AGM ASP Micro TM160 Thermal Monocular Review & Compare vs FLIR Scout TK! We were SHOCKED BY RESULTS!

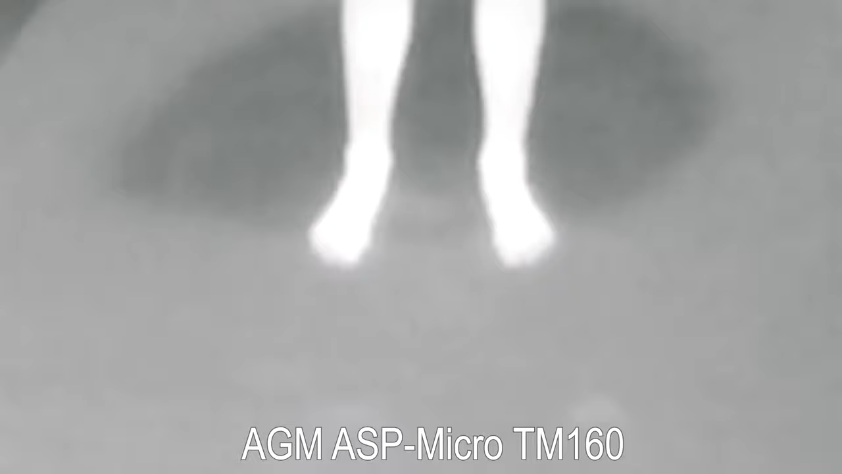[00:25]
That means it can also detect where something warm was recently, just like my son's footprints in this clip.
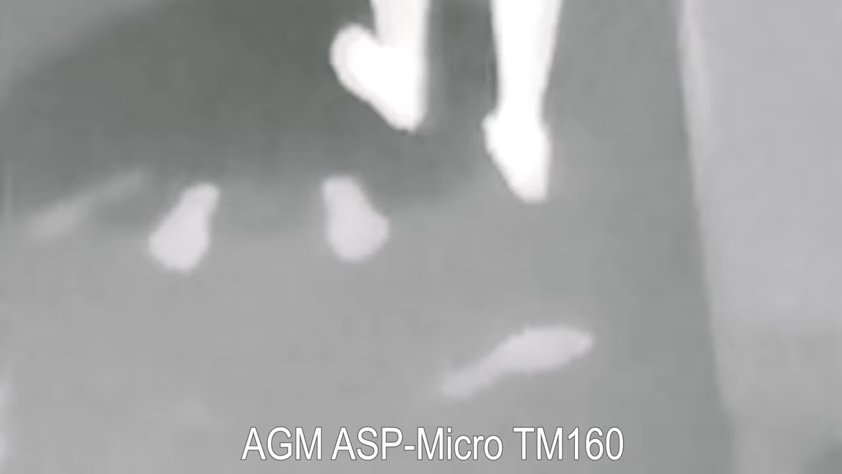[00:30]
By comparison, night vision depends on infrared light reflecting off of a subject.
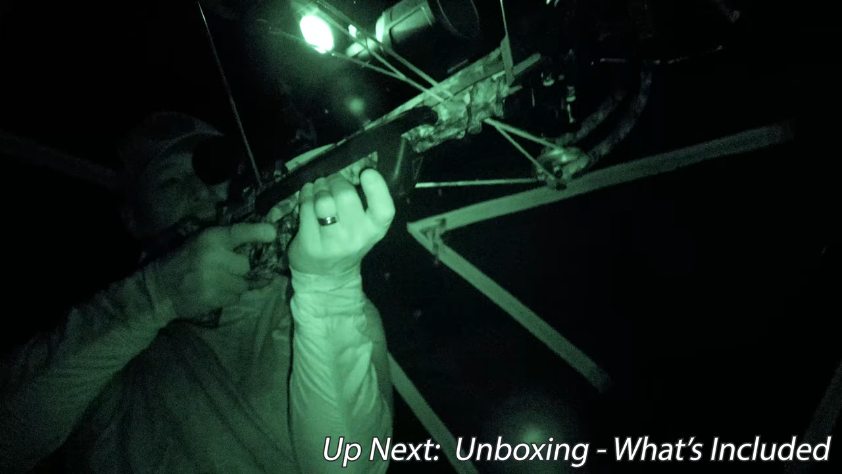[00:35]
Each one has its own applications.
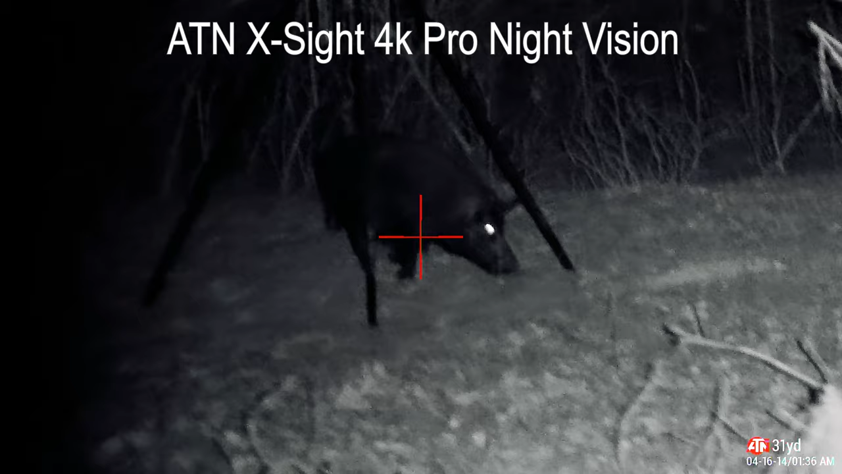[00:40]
Thermal technology, in particular, less expensive thermal technology, generally offers less detail than night vision.
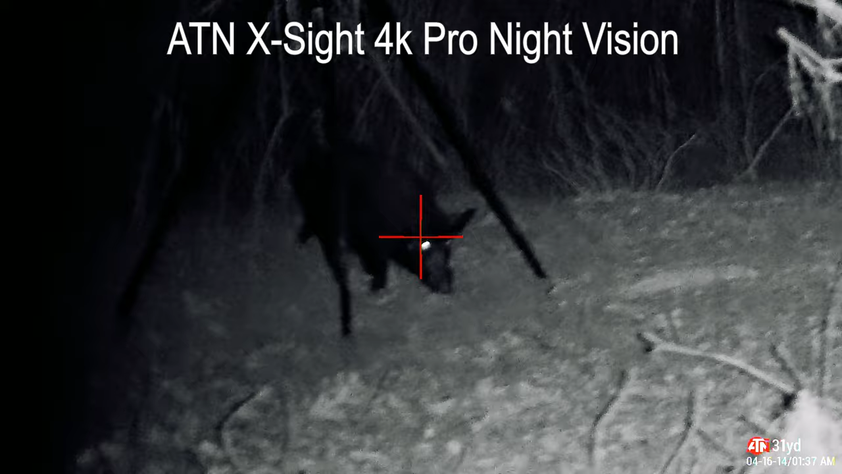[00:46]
Again, we're talking about lower price points here.
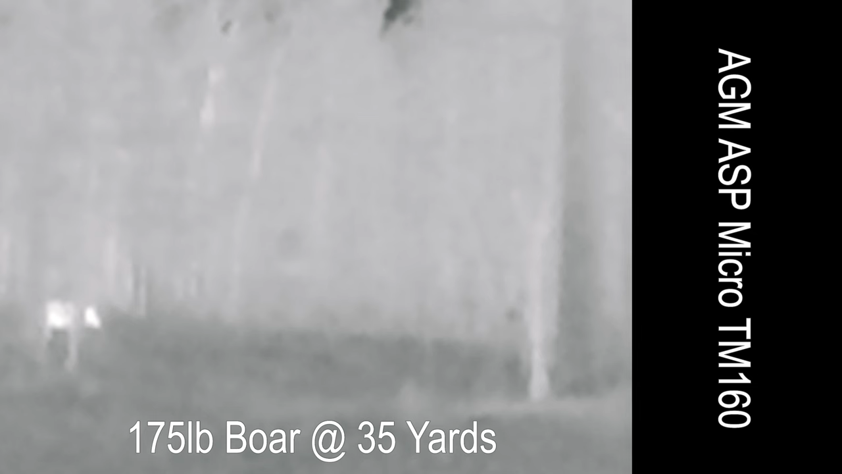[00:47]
But a thermal monocular doesn't need ambient light or additional infrared flashlights in order to operate.
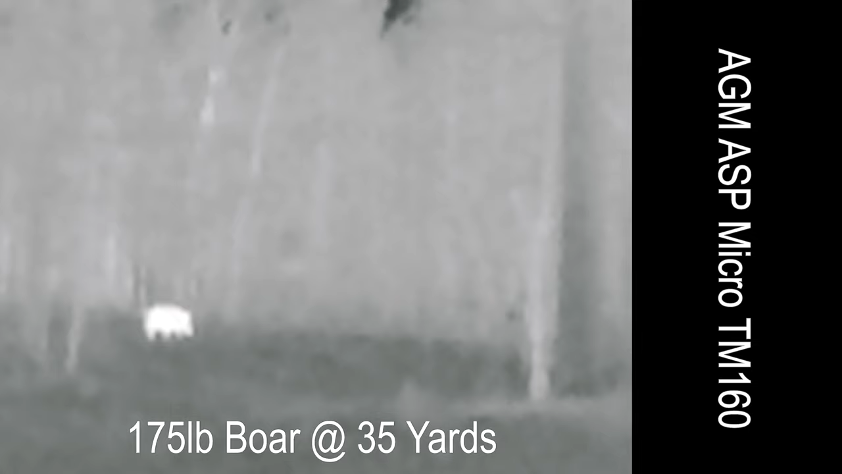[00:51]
And you can see around some brush to help you follow your subject.
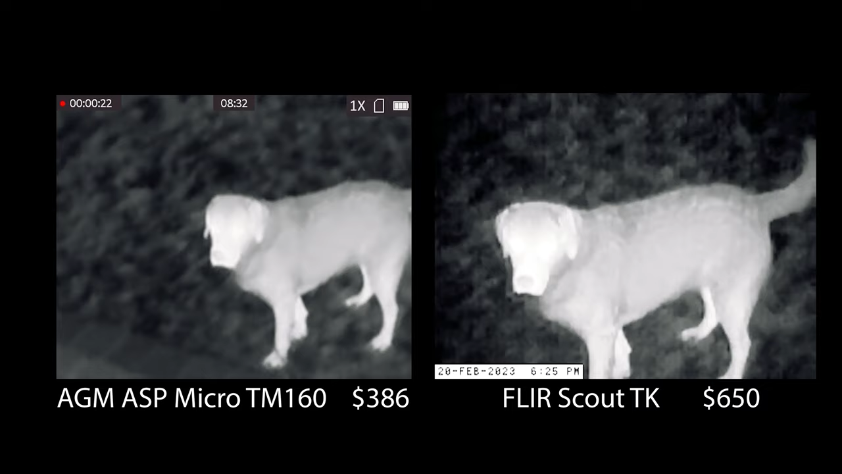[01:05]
Here you can see a side-by-side comparison of the AGM ASP Micro and the FLIR Scout TK.
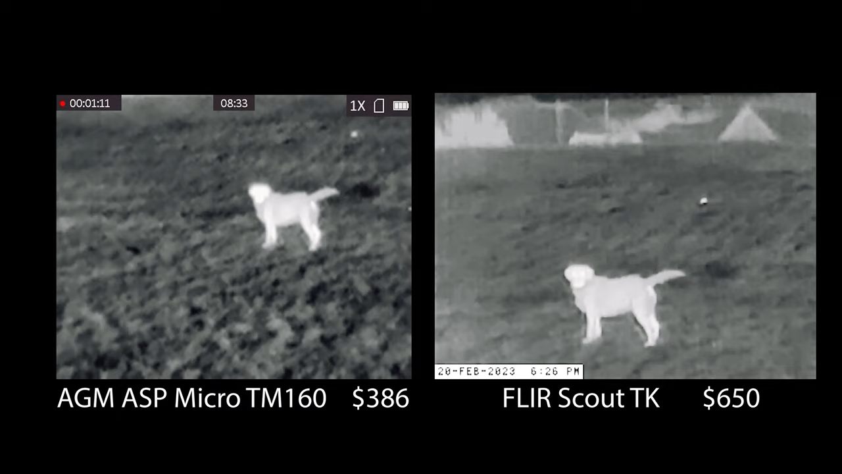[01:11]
We'll give you several comparisons throughout the video.
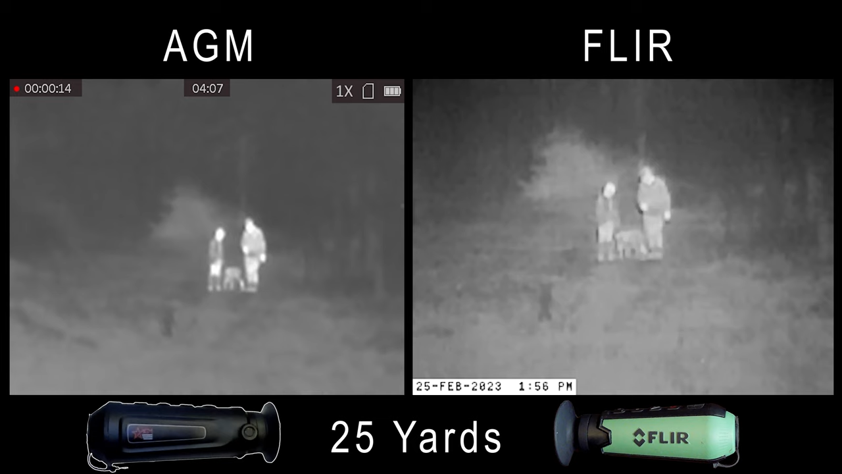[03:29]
Look at those branches on the left-hand side on the FLIR versus the AGM. The AGM background looks a little bit foggy, and I'm wondering if it's going to struggle a little bit as the distance increases.
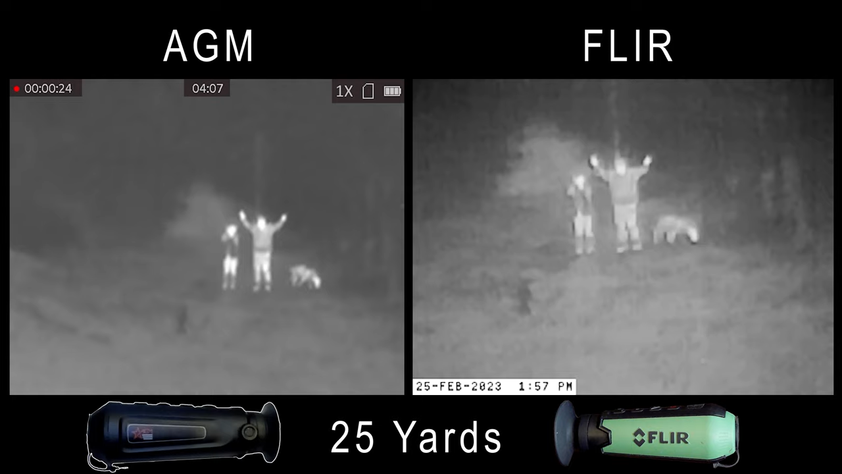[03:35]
But overall, it's looking pretty good. Let's take a look at the zoom feature on the AGM.
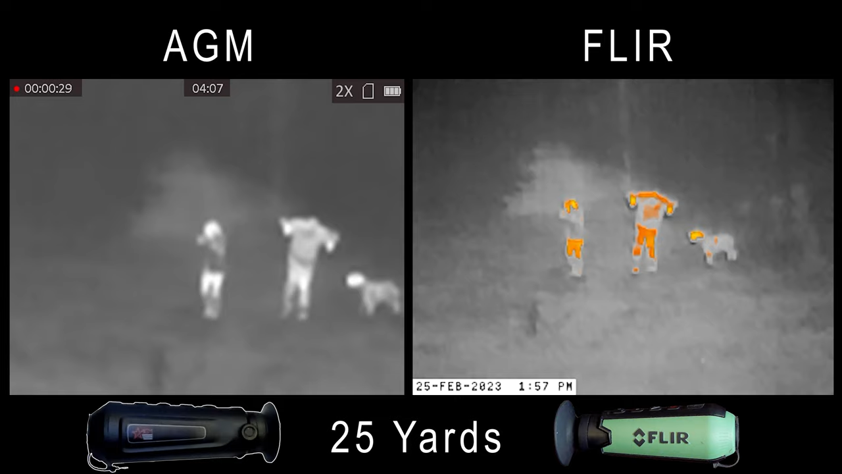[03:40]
It is a digital zoom, which means it's just magnifying what's on the LCD display.
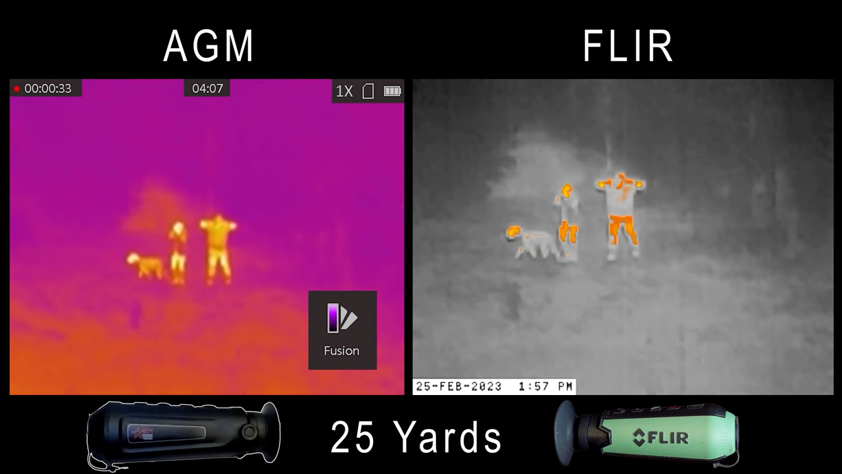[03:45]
I'll also cycle through these color palettes just to give you a view of those, but I'll do this a couple more times as well.
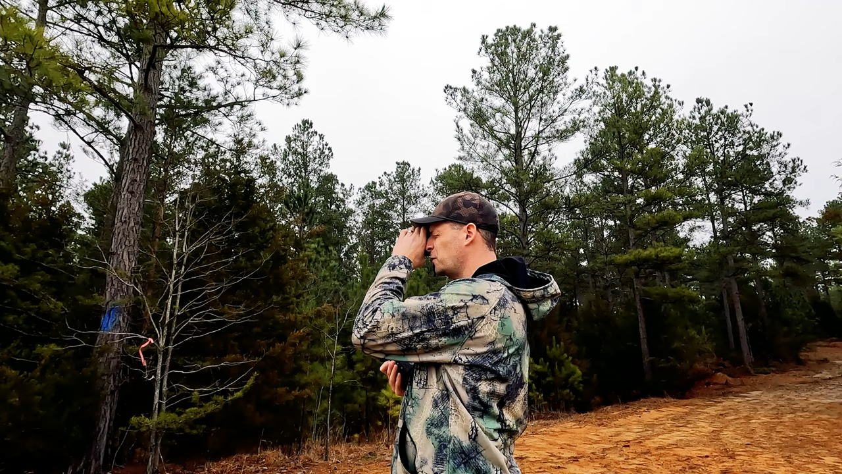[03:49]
Four more yards, Dad. Four more. That's good.
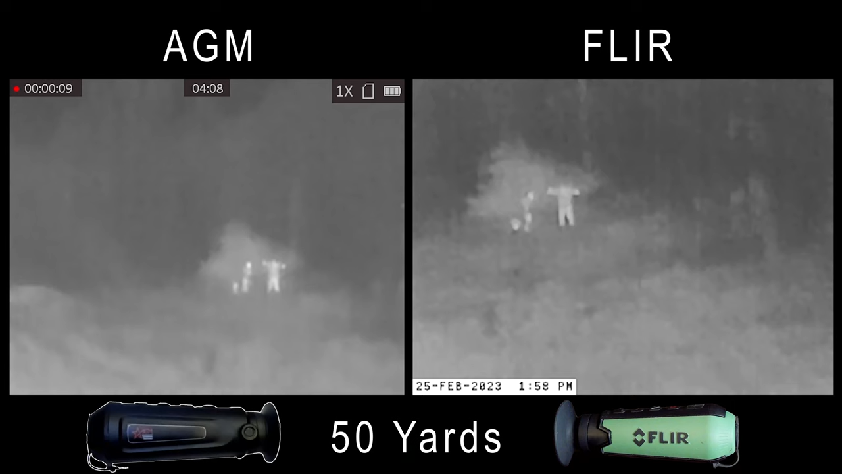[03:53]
At 50, the AGM is still looking pretty good. I can see the subjects very well, even though the overall image is a little bit foggy compared to the FLIR,
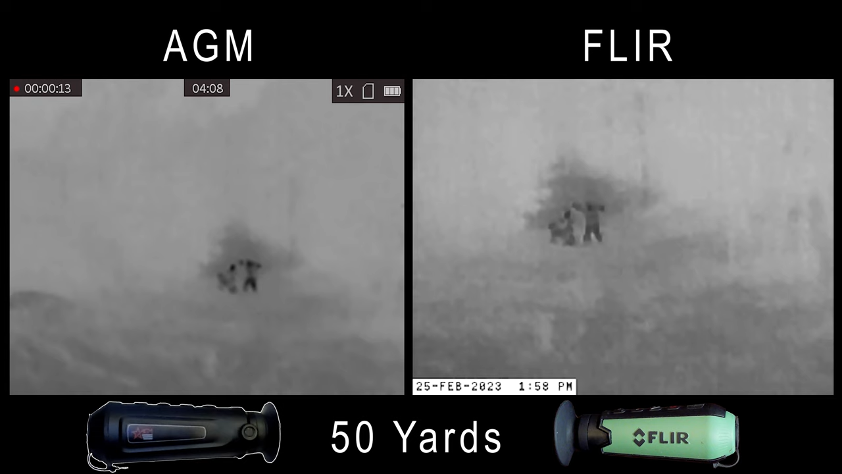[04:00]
and I can see less detail in the surroundings in the AGM. If I'm hunting at 50 yards, I don't care.
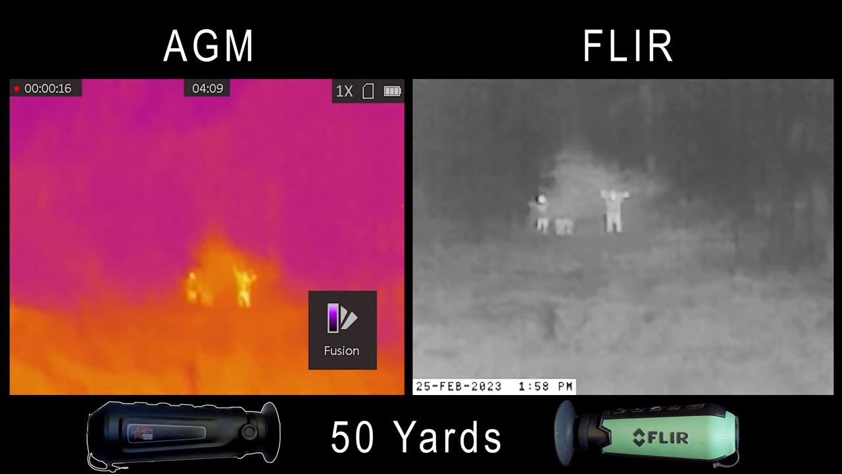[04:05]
I can see three heat signatures, and I can tell what I'm looking at, which is vital when you're hunting.
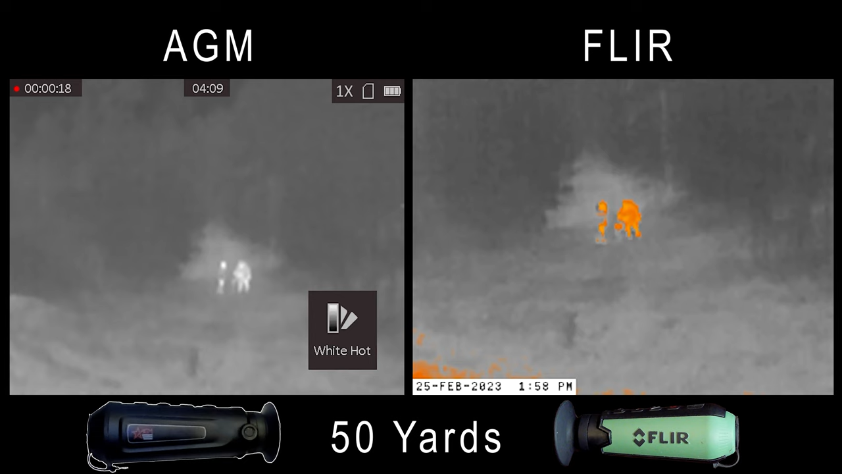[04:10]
I can tell that I'm looking at a large person, a small person. I can see arms, hands, and that there's some kind of ground gremlin running around out there.
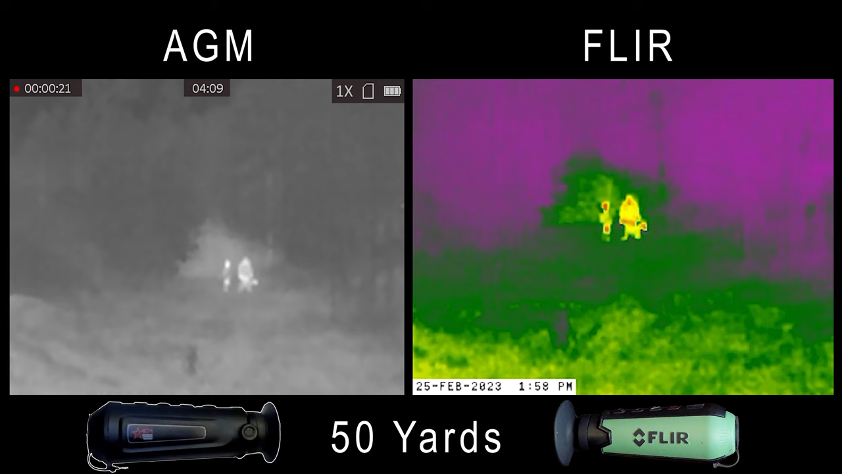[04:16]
I can't tell if Pepper's a dog, hog, or coyote, but that starts to get difficult at this range with a lot of devices.
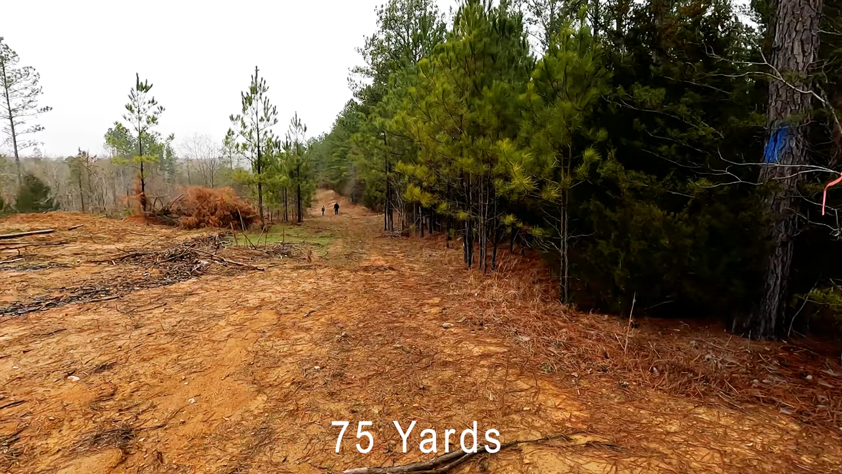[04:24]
Six more, Dad.
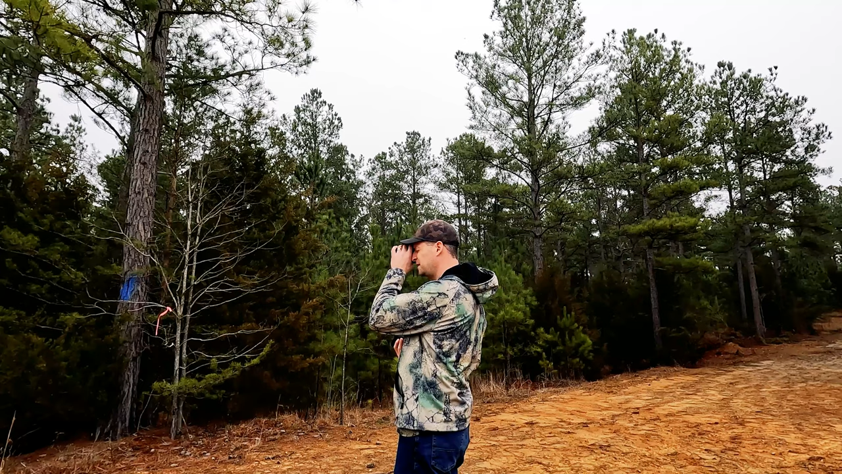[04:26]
That's good. At 75 yards, I gotta be honest, the differences are starting to fade for me a little bit.
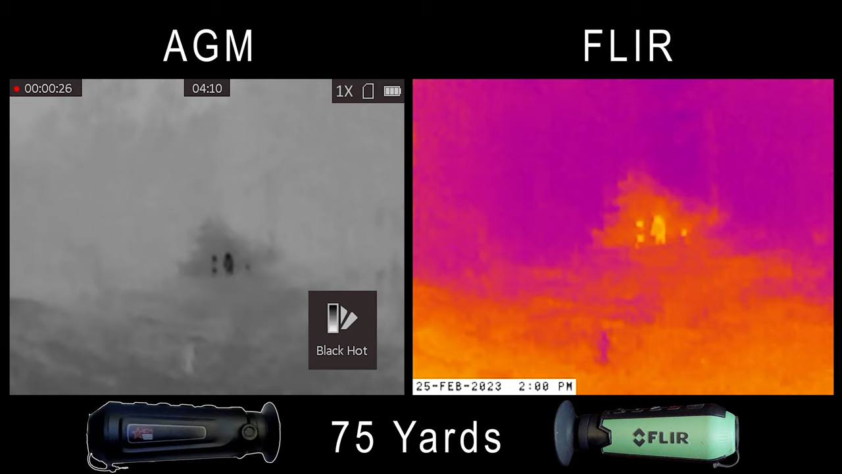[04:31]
Both of these units are starting to struggle.